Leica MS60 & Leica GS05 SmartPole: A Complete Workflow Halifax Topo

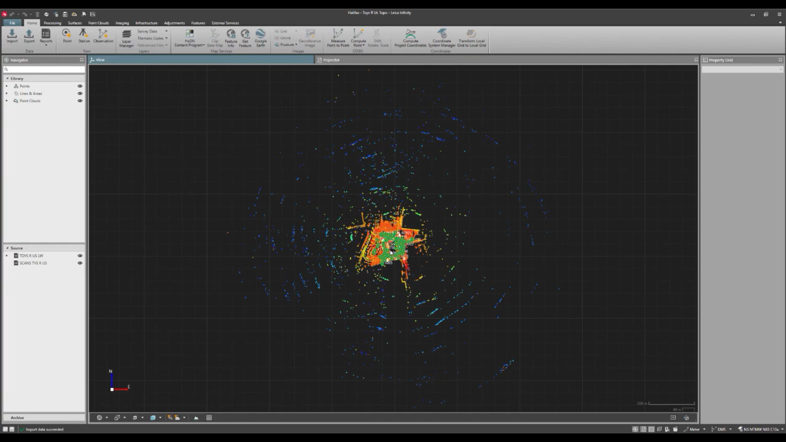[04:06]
We can see that the four geo reference scans match
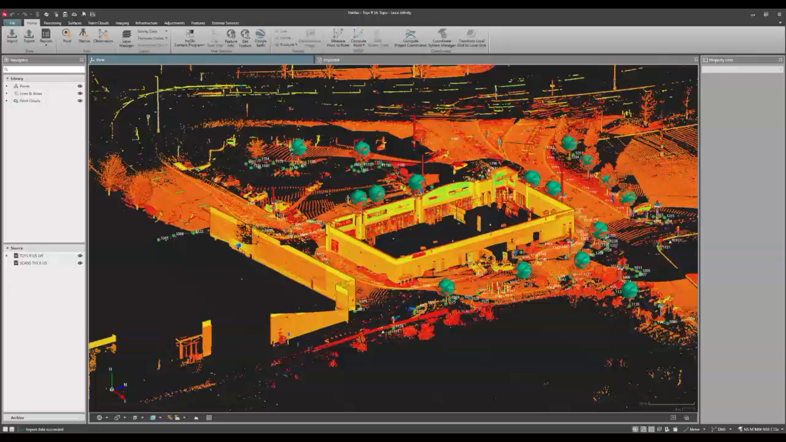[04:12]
seamlessly and the entire point cloud fits perfectly on top of the line work. I like what I'm seeing here so I'll select my four scans highlight them and clean up the point cloud.
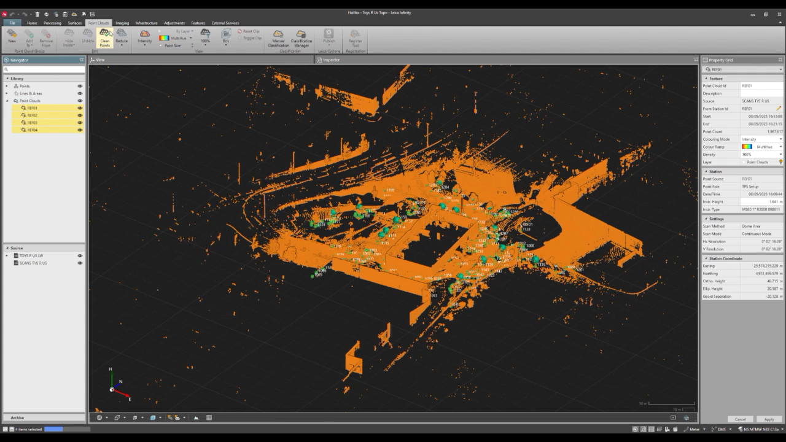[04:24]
Leica Infinity allows for reporting where we can assess the quality of the data but in this case we'll simply compare some linear features
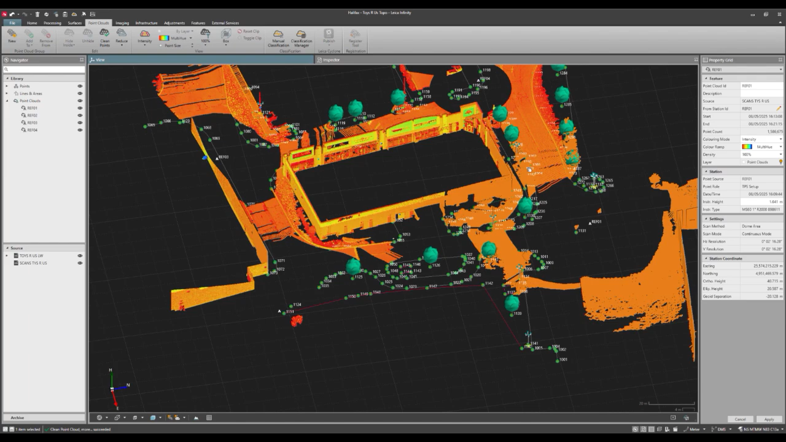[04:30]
with the scan features by zooming in panning around and seeing how well the curves in each data set line up.
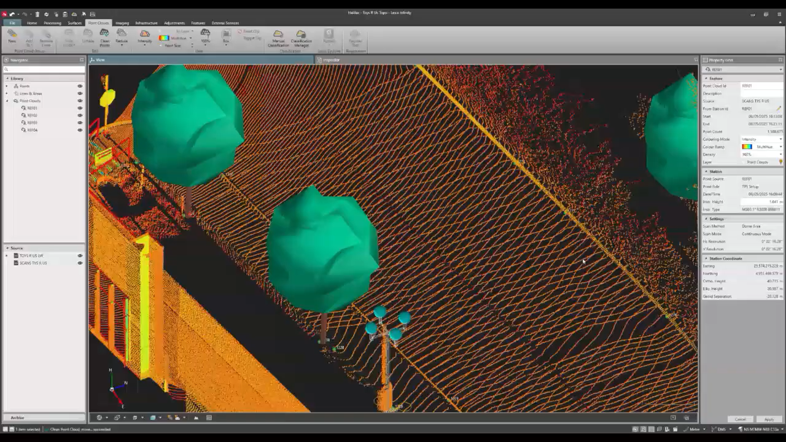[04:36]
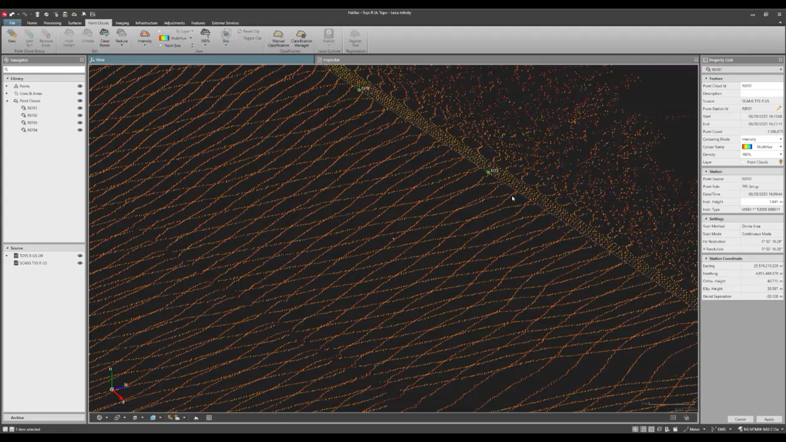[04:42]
Now that the data has been QC'd we could create deliverables directly in Leica Infinity or export our project to another office package like Autodesk or Cyclone 3DR.
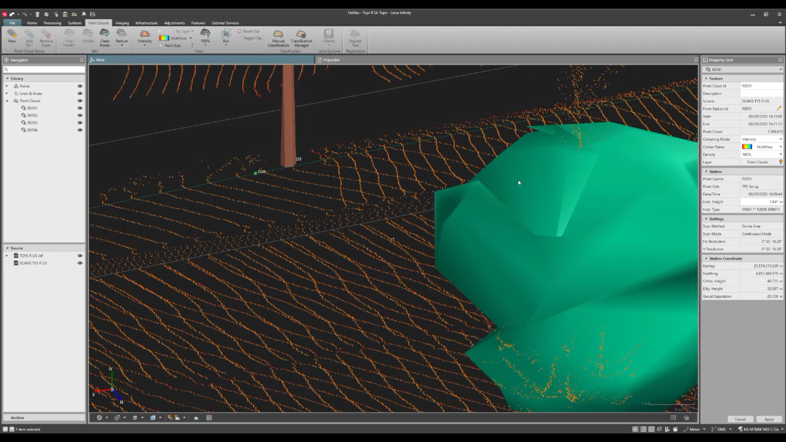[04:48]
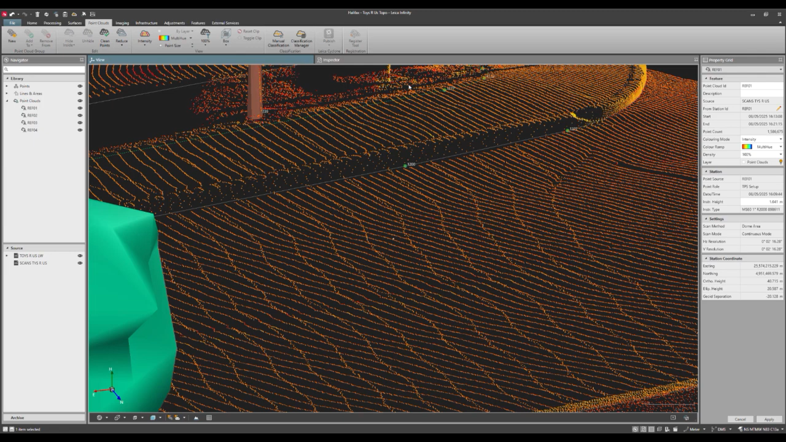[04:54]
David was working solo today and we were in a time crunch so let's go into the inspector and take a look at the time stamps on the first and last point of the job to see how long it took him to collect this complete data set.